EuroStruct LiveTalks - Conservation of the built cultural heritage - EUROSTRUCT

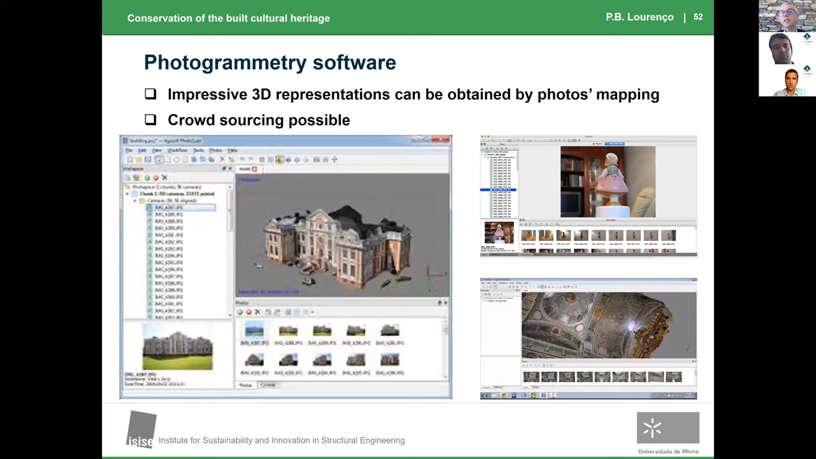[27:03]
I can even use photos crowdsourcing from different people from the Internet to have a 3D model without being concerned about any more so much on calibration and other things. The quality of pictures, etc. And I can use tools that bring this virtual model, for example, as a point cloud to something physical.
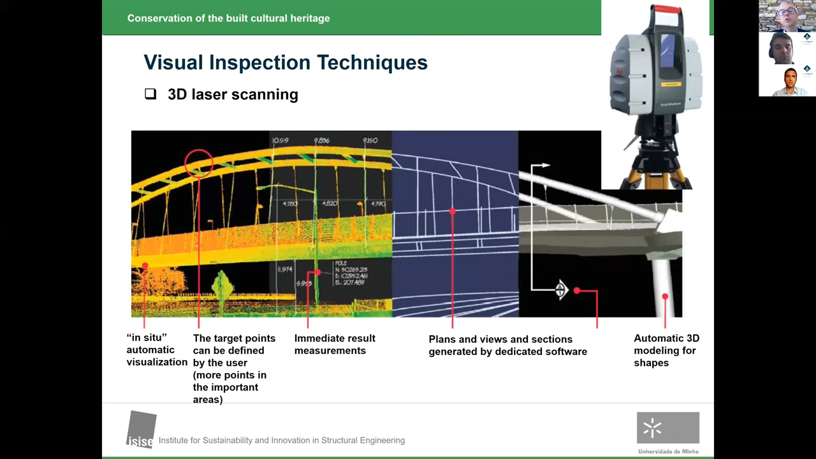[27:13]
And then I can do things like this, for example, obtain order of photos and plans and use them to map.
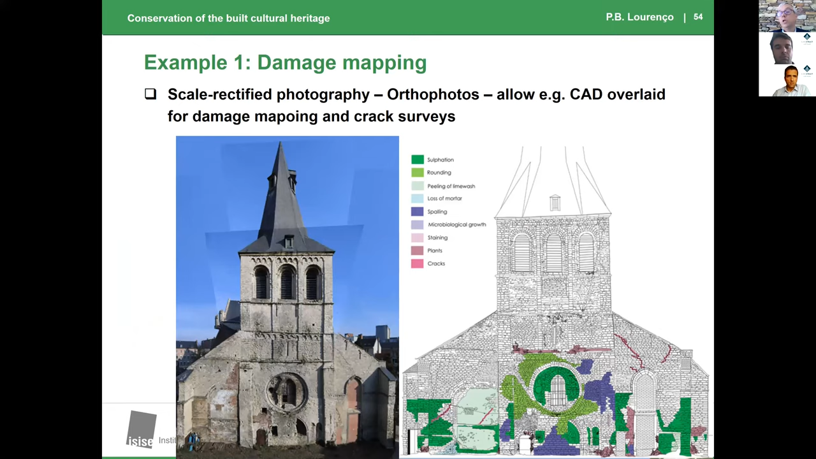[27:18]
This is very important.
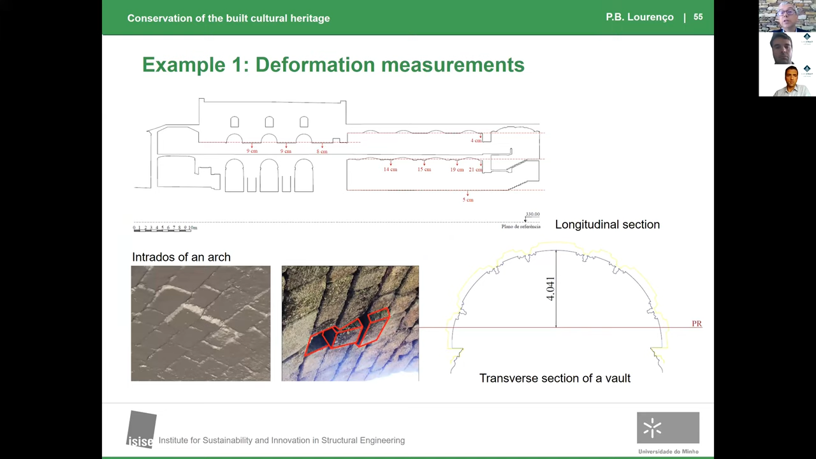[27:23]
Use them to find the deformation and movements in the building. I show you a very interesting, I think, safety assessment of the Guimarães Castle. And here what we did was to use laser scan,
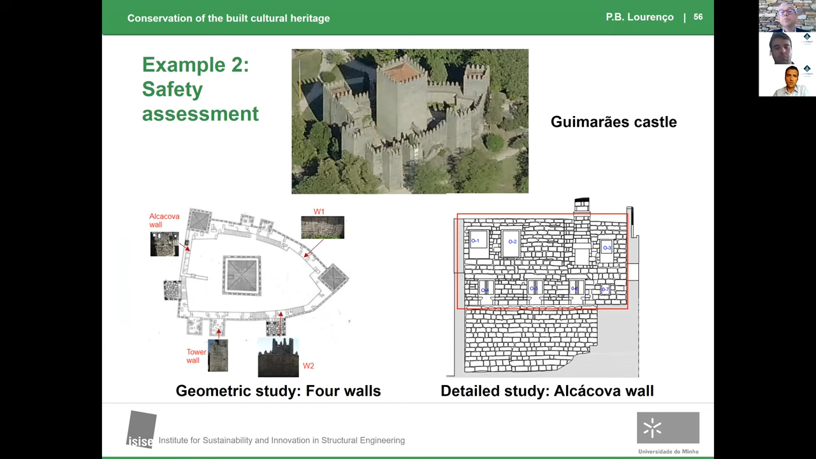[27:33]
combining the depth of the scan with intensity.
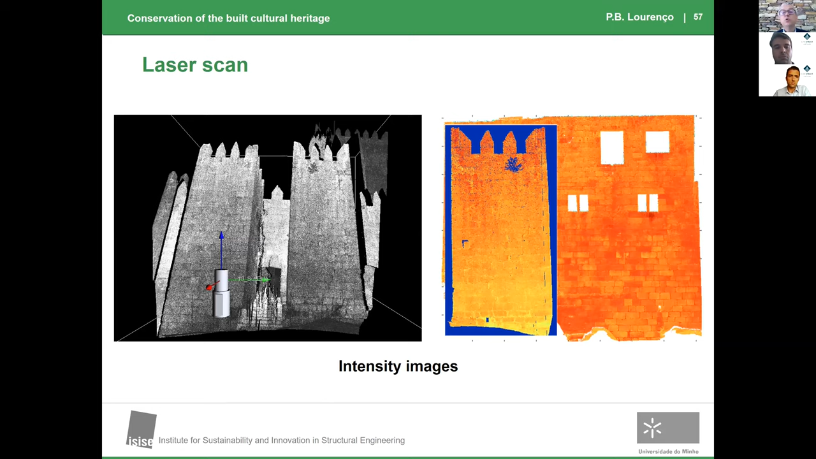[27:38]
And we were able to obtain, for example, automatically what is the size of huge stone.
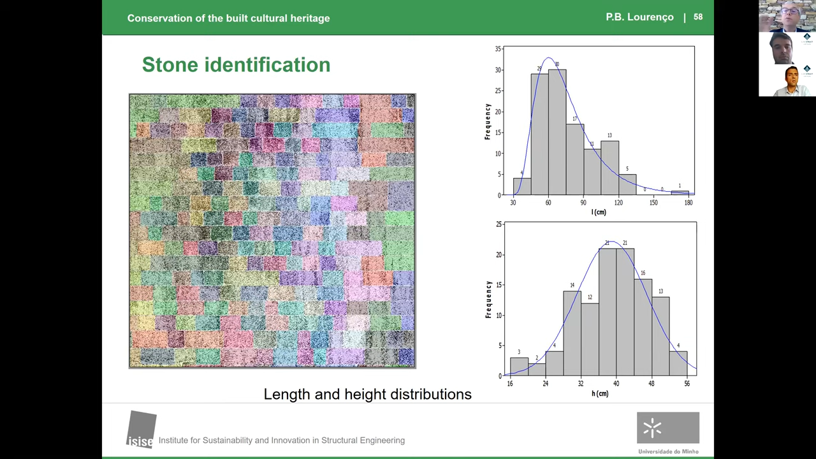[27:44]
Then we put it in our numerical model. And I can tell you the safety by using a very simple model, either discretizing all stone, which I don't want to do,
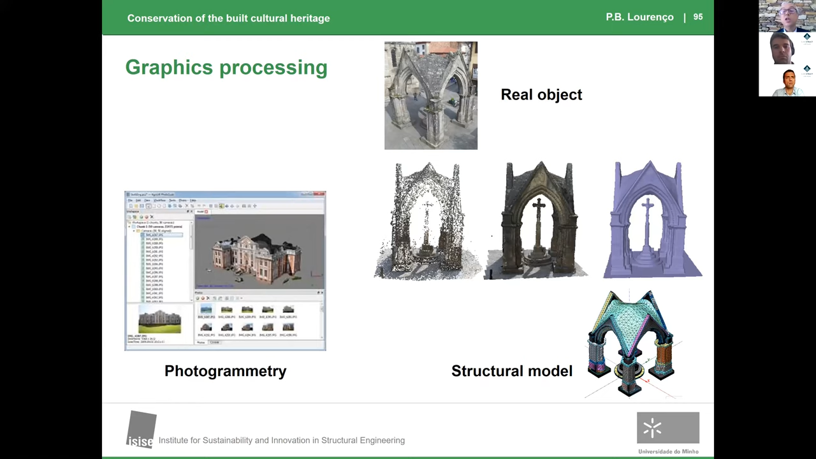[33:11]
And then we have the problem that what you see is not really what you have. And so we have to combine what you see with additional tools to have a structural model that makes sense. Now we still do our, the more we have, the more crazy we do.